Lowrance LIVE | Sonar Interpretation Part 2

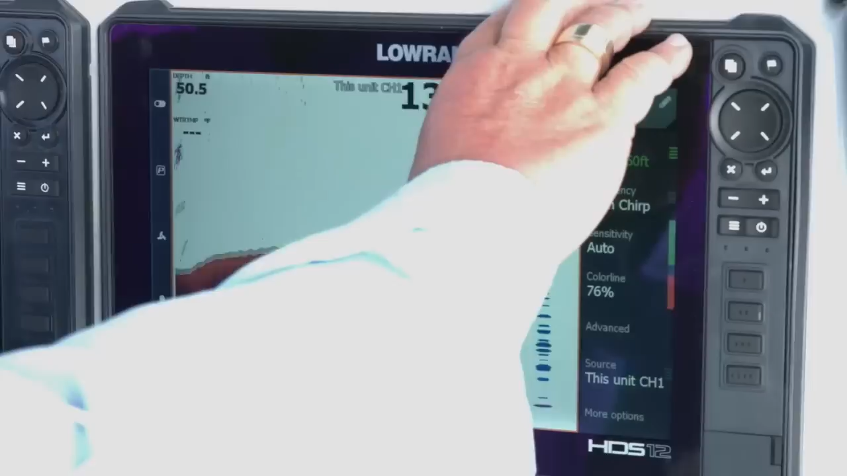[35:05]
All you have to do is touch this little bar, move it to where you want to look.
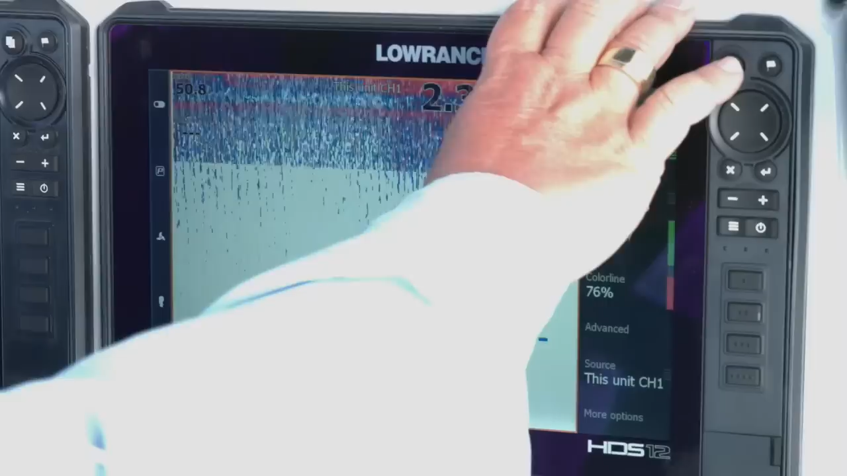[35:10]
If you it those bumps, move it around to look at what you want to see.
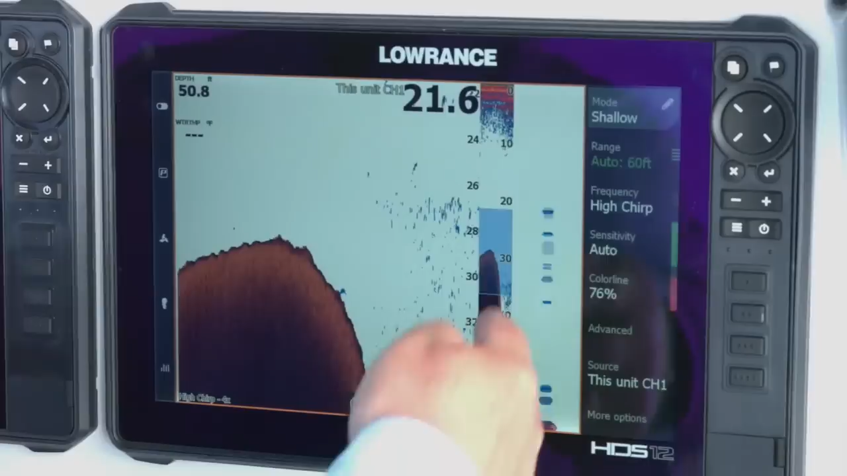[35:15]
Again, you're going to see a little bit of a representation here. You can see we're moving into deeper water.
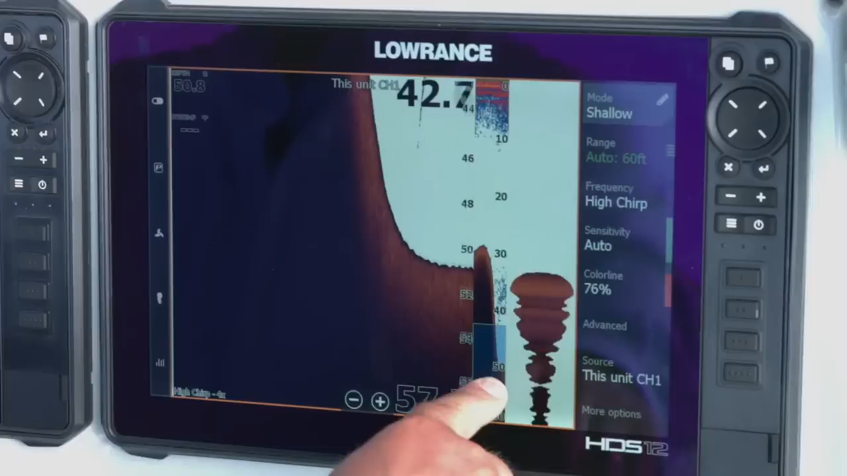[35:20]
Move it down here to see the bottom.
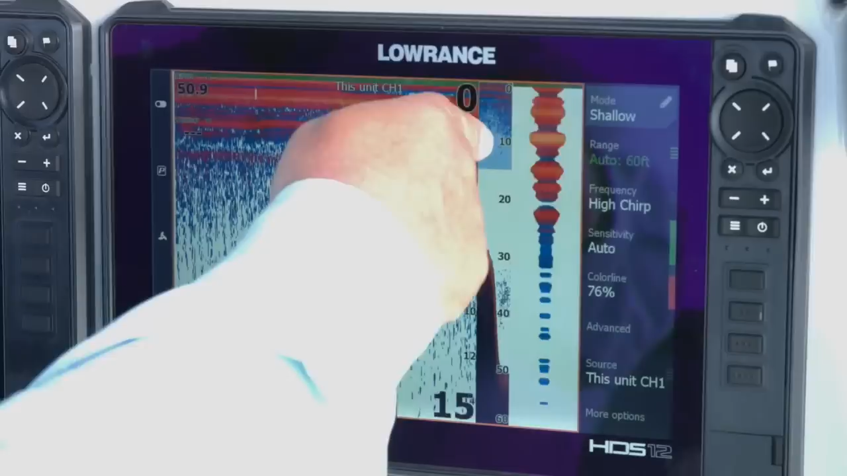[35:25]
So if you ever look at a screen and it looks a little funky, and turn that A-scope off real quick.
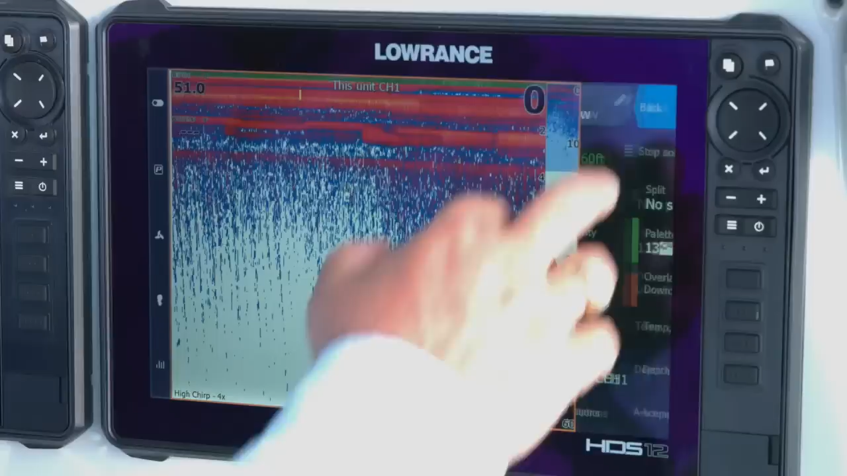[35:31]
There's a lot of guys that say my screen is just all fuzzy at the top and there's a little sliver at the side that shows the bottom. If you look at it, the easiest way to tell you're in zoom is if you look down here at the bottom of the screen.
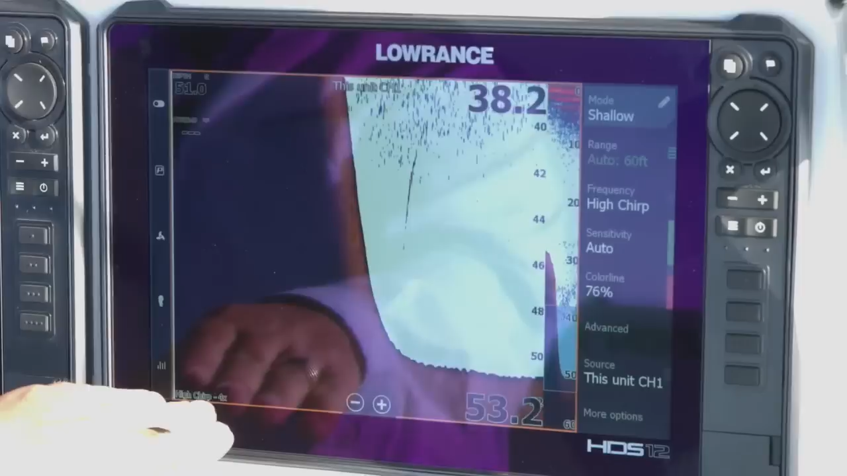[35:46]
Right there it says 4x, so I know I'm zoomed in four times.
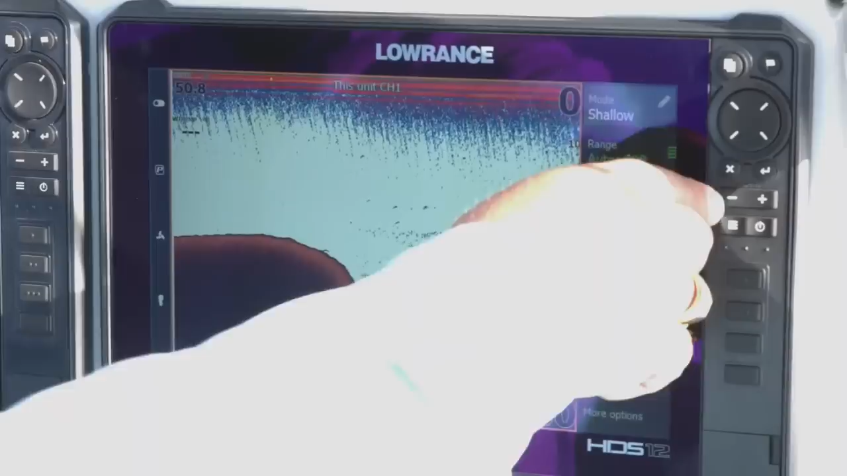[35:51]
Just hit back out, hit the negative sign. It kind of takes you back out and it'll take you back to the regular screen that you've been looking at. So we talked about our split screens.
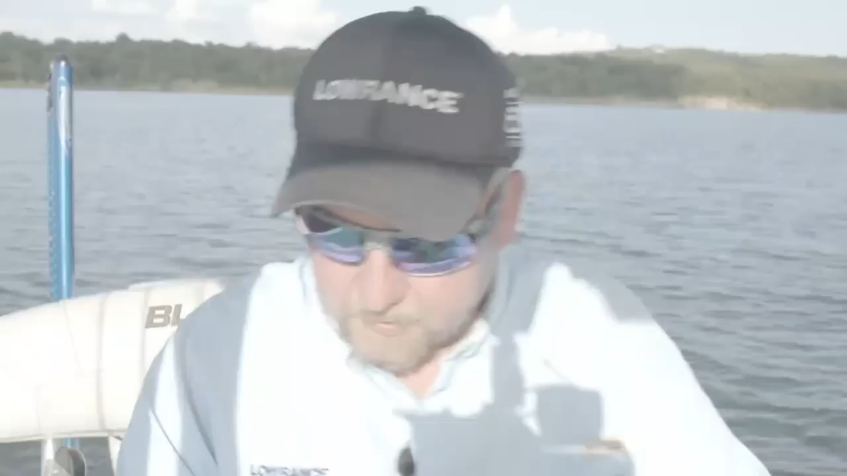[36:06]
So we're going to look at another feature here.
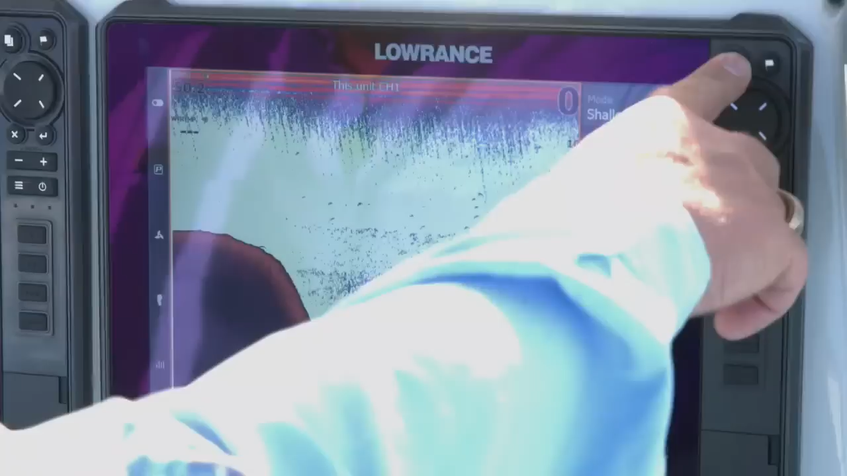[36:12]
You hit your pages button and you go to your sonar. And you just touch and hold your sonar.
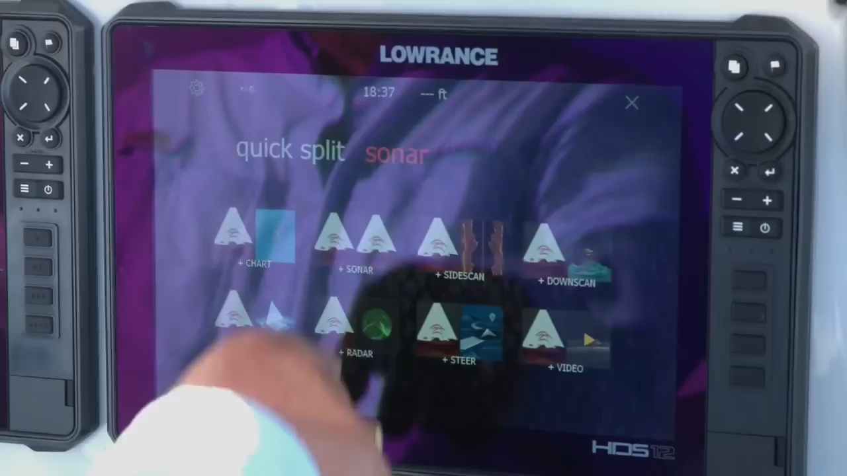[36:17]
We have what's called our quick split screens.
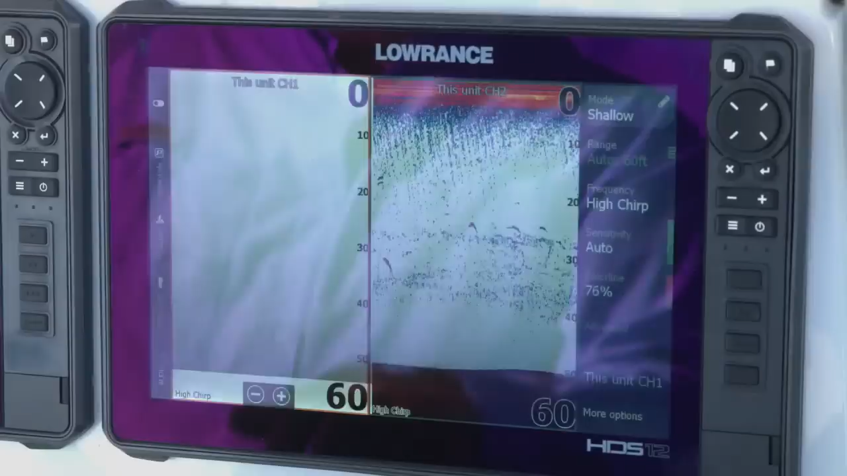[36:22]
And I'm going to go ahead and touch the sonar sonar. So if you've got a unit that's capable of doing dual channel sonar, like the HDS Live or your HDS Carbon,
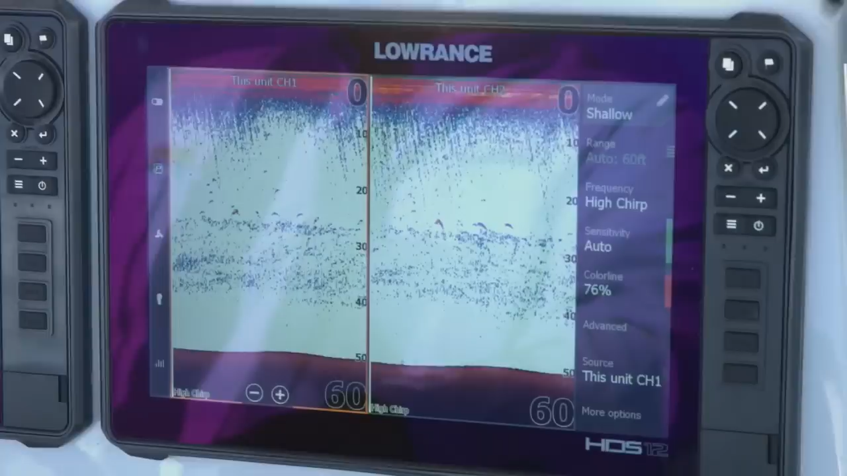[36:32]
this gives you the ability to look at both of those transducers simultaneously. So as you can see, we have channel one and channel two. So when you're looking at a split screen like this, your menu bar is exclusively for whichever transducer channel has the orange box around it.